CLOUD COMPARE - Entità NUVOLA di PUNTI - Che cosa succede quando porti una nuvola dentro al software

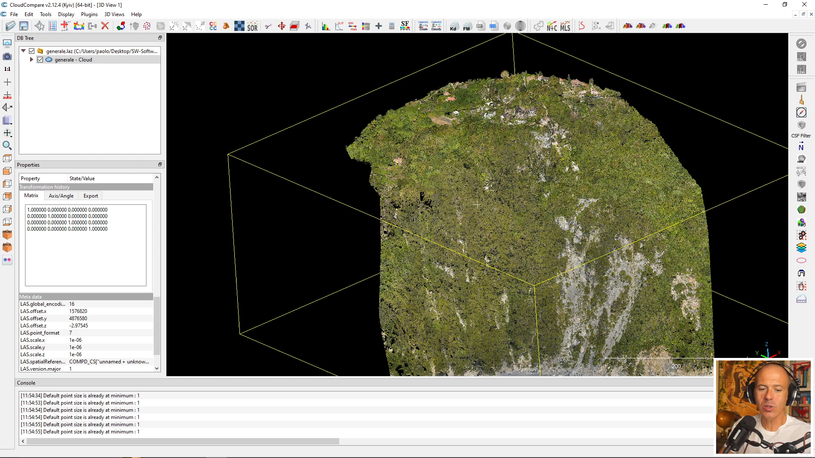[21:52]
1 per 3 della colonna rappresentano invece dalla traslazione l'ultima riga rappresenta alcuni parametri aggiuntivi che sono la prospettiva l'omogeneità adesso non entro nel dettaglio di questa roba ma sono delle cose che si possono fare ulteriormente sulla nuvola di punti se vedi una matrice di questo tipo vuol dire che la nuvola di
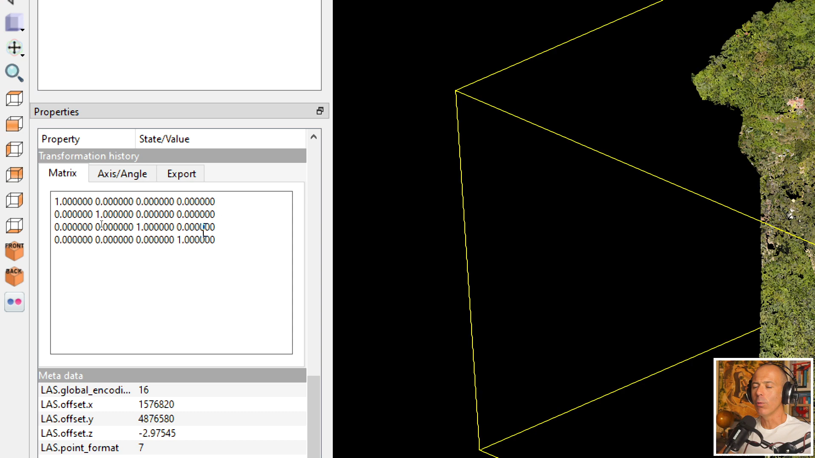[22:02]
punti non ha subito nessun tipo di cambiamento se ci fai qualcosa invece vedrai che le cose cambiano allora ti faccio un esempio e poi vado in chiusura adesso utilizzo uno strumento che lo strumento
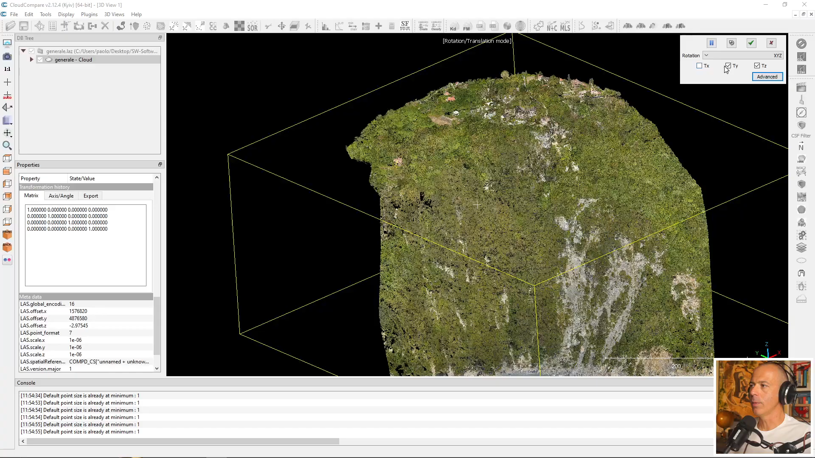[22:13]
di rotazione traslazione ruoto la nuvola di punti ora gli sto cambiando effettivamente la posizione nello spazio e ti chiedo di guardare che cosa succede alla matrice di trasformazione
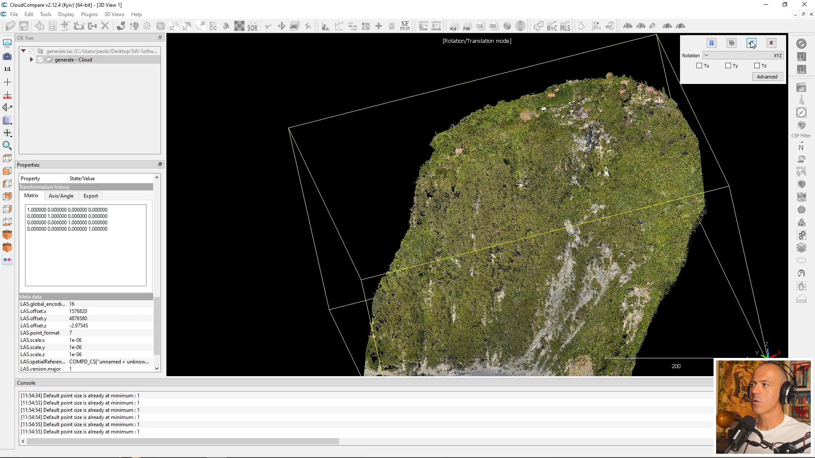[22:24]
quando do il tasto clicco sul tasto ok eccolo andiamo a ricercare ok la matrice di trasformazione ha
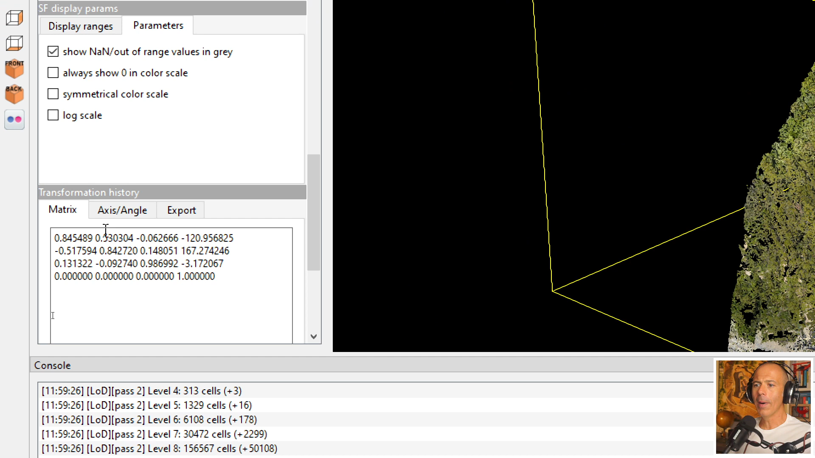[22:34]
occupato non occupato è cambiata in termini di numeri vedi che non ci sono
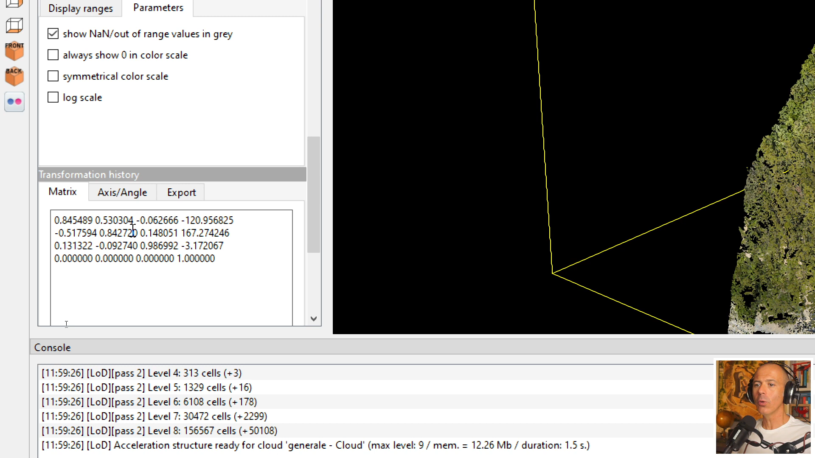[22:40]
più tutti quegli uno e quegli zero nella diagonale principale negli altri elementi per la matrice di trasformazione ha cambiato in relazione alla trasformazione che ci ho fatto posso
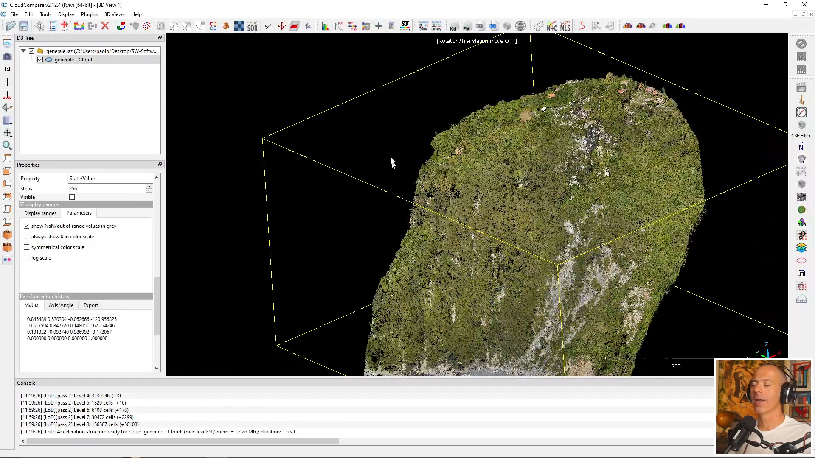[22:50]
anche roto traslarla la nuvola di punti quindi attivo anche la possibilità di fare delle traslazioni nello spazio oltre che delle rotazioni sto facendo ovviamente le cose molto spinte se ritorno qua giù la matrice di trasformazione è ulteriormente cambiata questo cambiamento che cos'è è la somma dei due cambiamenti a partire dallo zero
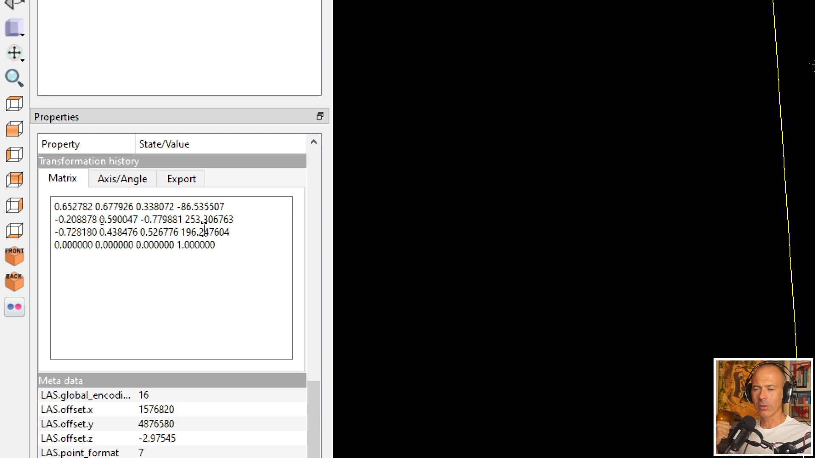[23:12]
dal tempo zero in cui era così bella ordinata questa matrice di trasformazione a questo punto
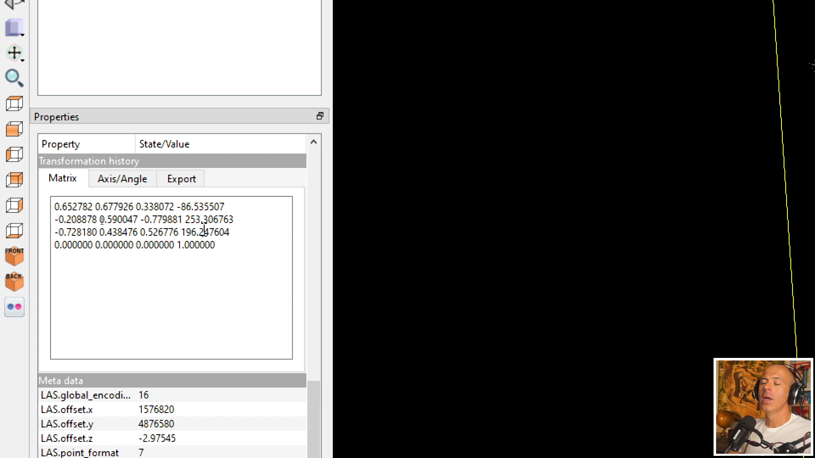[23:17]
in relazione alla situazione in cui si trova adesso nello spazio tridimensionale questa matrice
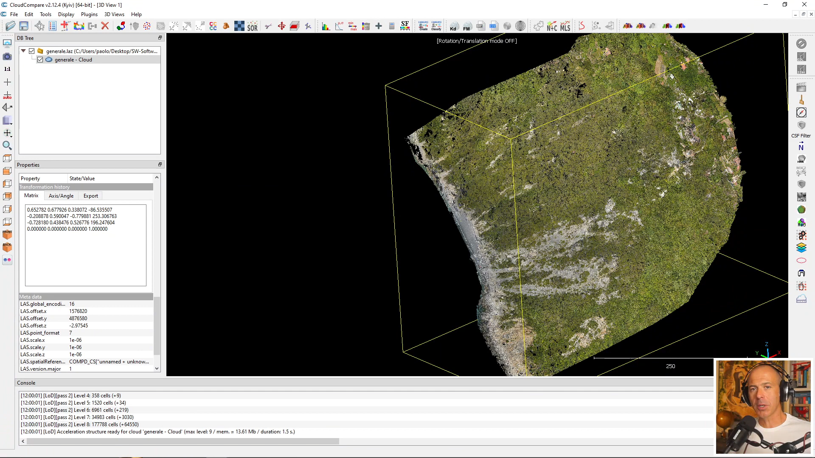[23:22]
potente perché se per qualche motivo tu volessi tornare indietro cloud comperti dalla possibilità di applicare la trasformazione inversa ritornare alla posizione di partenza però mi sembra che adesso le cose si stiano facendo un po troppo complicate quindi mi voglio fermare qua le ultime informazioni che leggi sono i metadati quindi informazioni legati al file LAS adesso
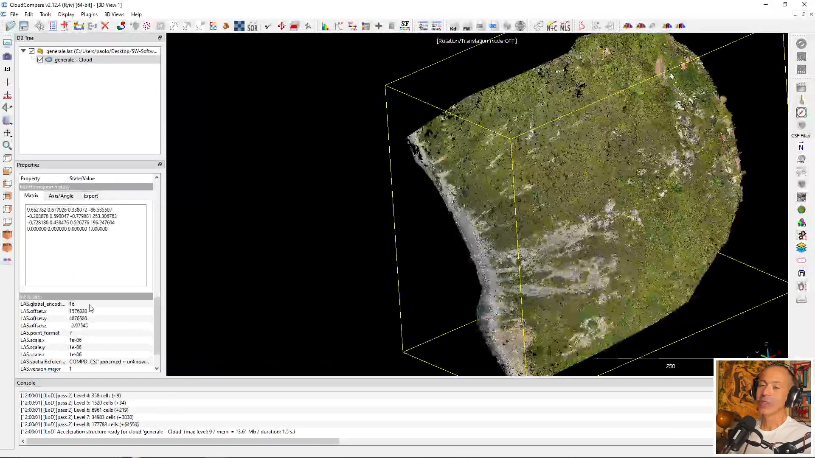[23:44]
sì che questa informazione è legata al tipo di file che hai portato dentro e che descrive la nuvola di punti però sui file della nuvola di punti te ne parlo